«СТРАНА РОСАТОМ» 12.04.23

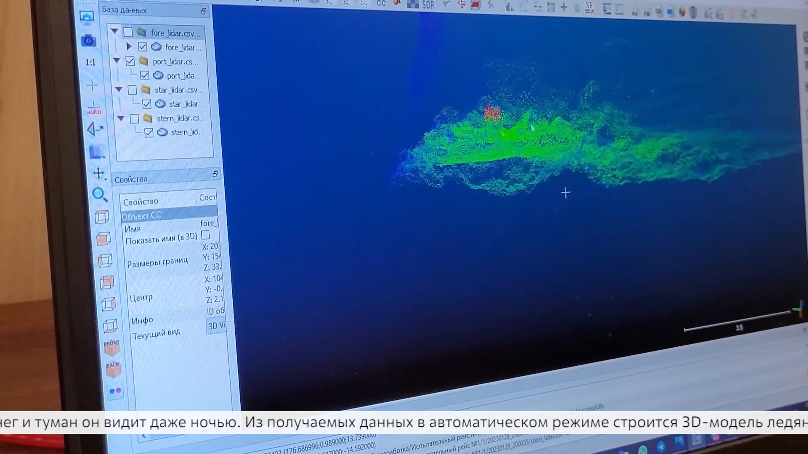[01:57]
Из получаемых данных в автоматическом режиме строится 3D-модель ледяного покрова. Биг уже испытывают на ледоколах Росатомфлота.
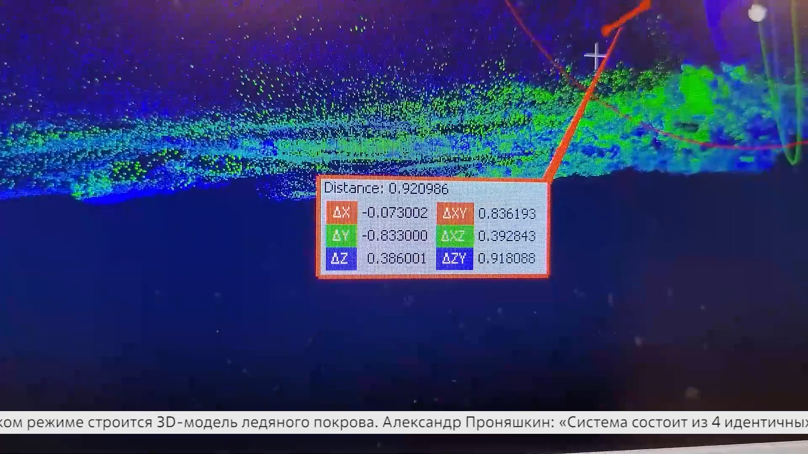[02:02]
Сама система состоит из четырех идентичных измерительных блоков. Носовой меряет сплоченность, то есть отношение льда и воды, таросист, то есть высоту тароса.